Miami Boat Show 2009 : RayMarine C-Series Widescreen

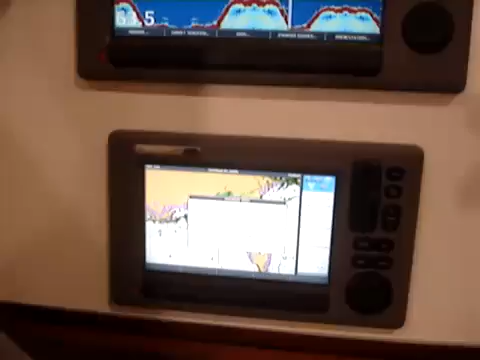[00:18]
We have a 9-inch C90 wide, 12-inch C120 wide, and a 14-inch C140 widescreen display.
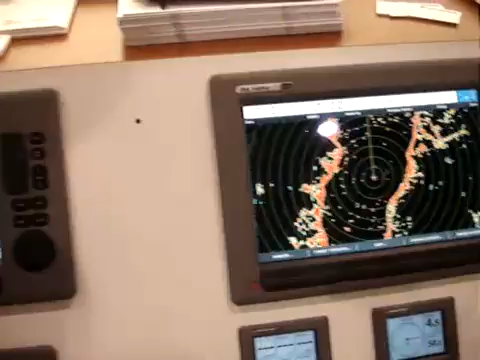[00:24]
These are building on the legacy of our C and E-Series products.
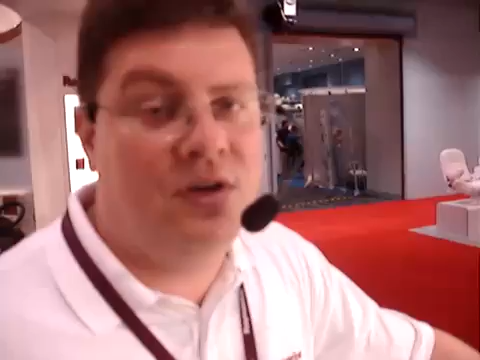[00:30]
They're a multifunction display solution with radar, chart plotter, fish finder, satellite weather, satellite radio, engine monitoring, 3D cartography, just about everything you can want in this system here.
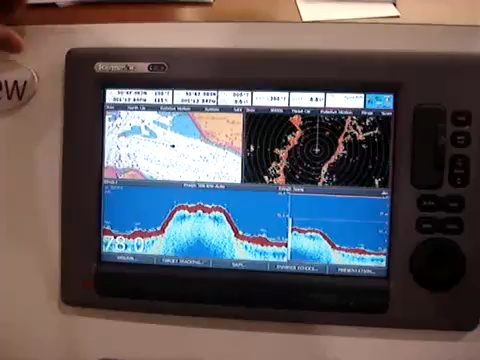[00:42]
Where it's multifunction, we can split the screen up. You can tailor it just about to any way you'd like to configure it.
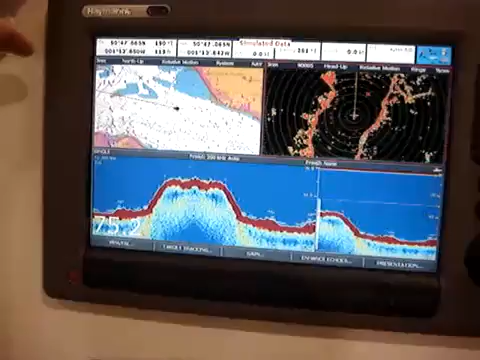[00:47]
In this case, I've got chart with radar overlay.
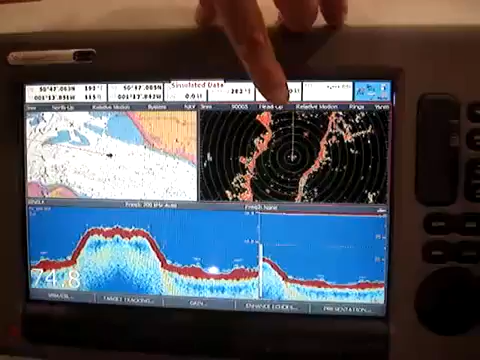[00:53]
Here's my high-definition digital radar, HD digital sonar on this page.